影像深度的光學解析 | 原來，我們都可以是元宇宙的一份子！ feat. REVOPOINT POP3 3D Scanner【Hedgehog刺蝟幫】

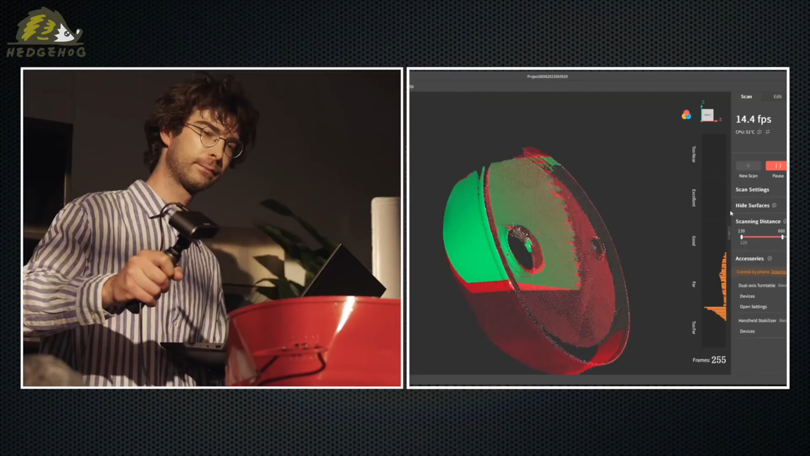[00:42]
我突然有一個想法如果能將手邊珍藏的公仔3D
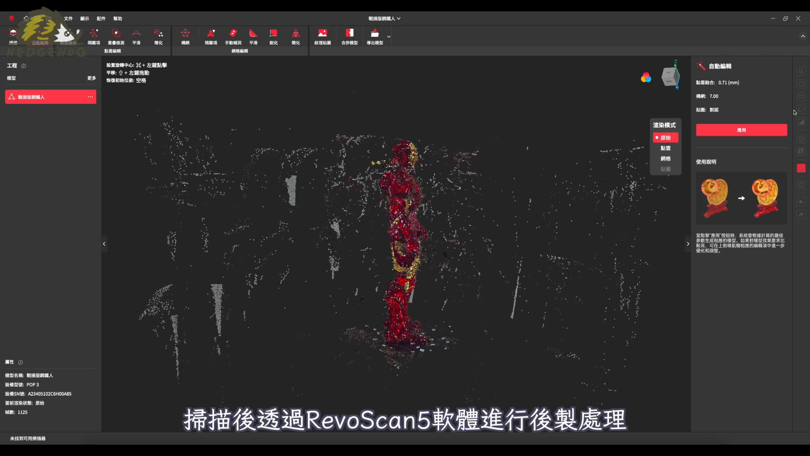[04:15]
一開始掃描答案會掃描到背景槍面等我們可以把不必要的地方全選刪除
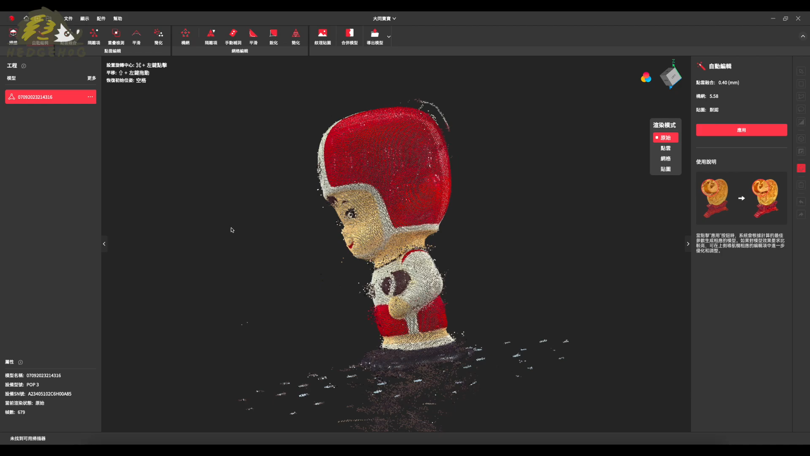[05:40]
看吧 僅需幾個簡單的步驟我們就成功地將收藏的公仔變成了逼真的3D模型